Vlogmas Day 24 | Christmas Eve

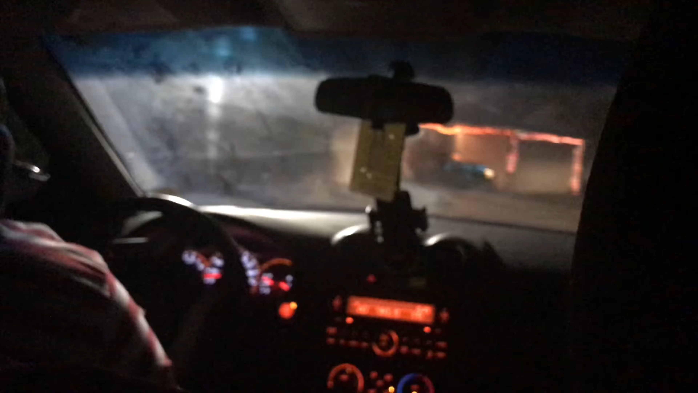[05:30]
They were lazy here. They just got the shit just dang falling down and